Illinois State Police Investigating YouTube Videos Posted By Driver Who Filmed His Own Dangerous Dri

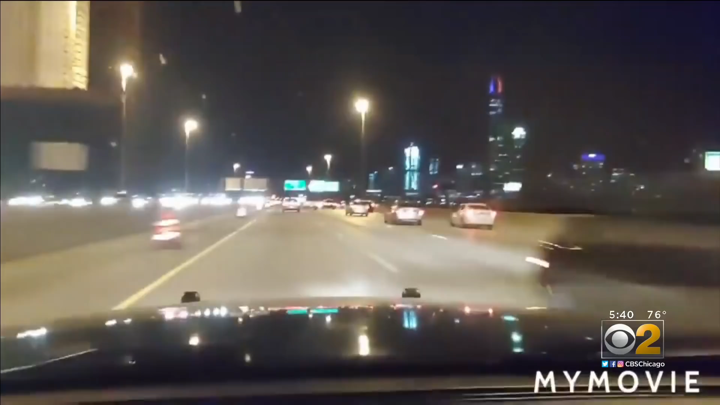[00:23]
Barreling down 94, with Chicago's famous Willis Tower lit up in blue and red ahead, watch the quick double lane change then. Y'all just tried to hit me. That was no accidental love tap. Now I just hit your s***.